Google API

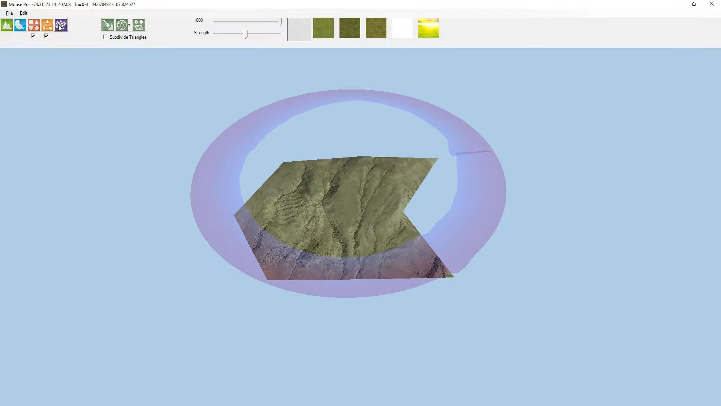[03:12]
And now we can subdivide those triangles.
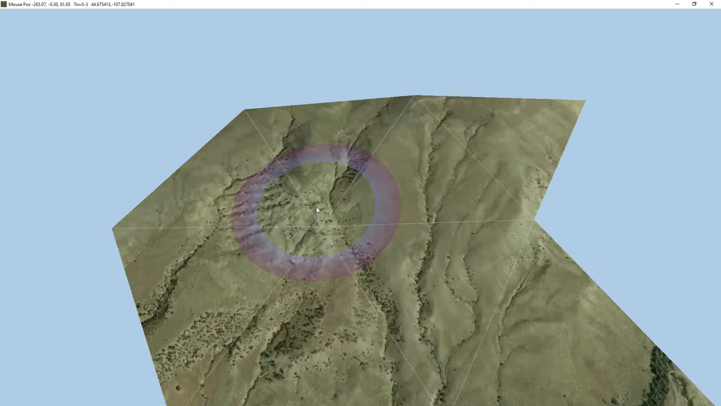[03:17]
Press W to see the triangles and we'll come in here and we'll click and you can see we get a lot more triangles.
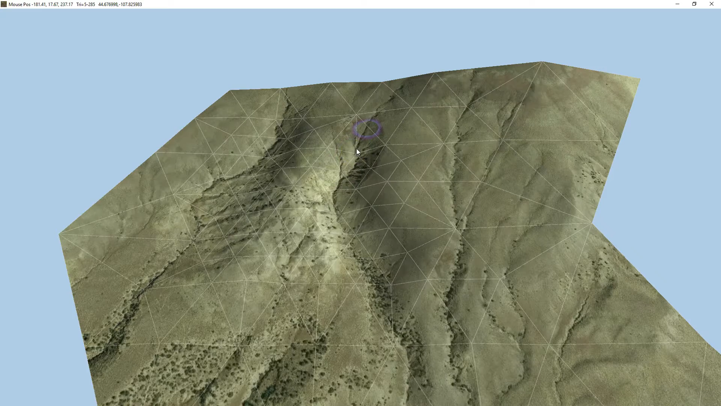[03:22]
So that's got the images and now you're getting all the height data there popping through.